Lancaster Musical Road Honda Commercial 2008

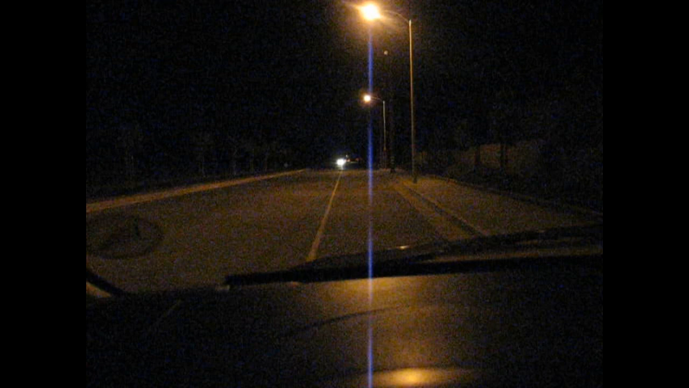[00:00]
Alright, we are in the Antelope Valley. We are on Avenue K heading westbound between 60th Street West and 70th Street West. I'm in my POV response vehicle which is a 2006 Nissan Titan 4-door 4x4 and apparently Honda has built us a musical road. We should be able to hear the Lone Ranger humming through our tires so we're going to give it a shot. Here we go.